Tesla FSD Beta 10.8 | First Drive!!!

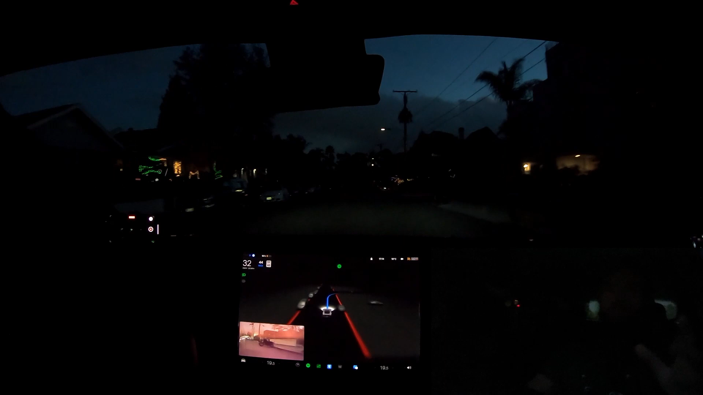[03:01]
i am probably not going to be able to use the internal footage and we're just doing a first run
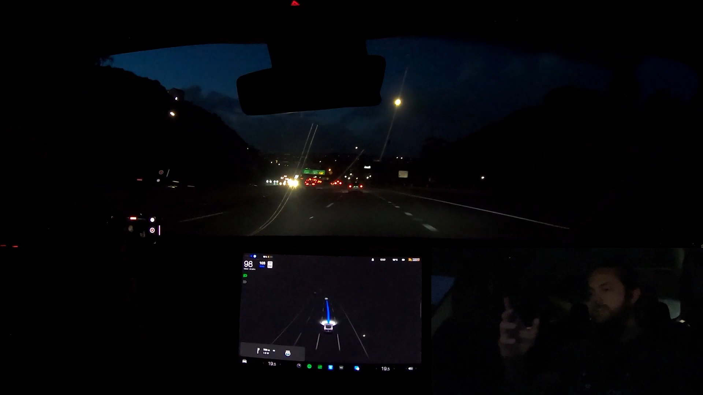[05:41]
so coming up here usually we have the failure of taking the eight instead of staying on the actual fryer's road exit and then subsequent to that not decelerating enough to actually take the right hand portion of that exit to come around to hotel circle so here we go here comes the eight change here hopefully we stay on fryer's i'm ready we're decelerating we're following this car correction it wanted to but it stopped itself that's an improvement that's a marked improvement that was good okay this is really important though can it properly slow down here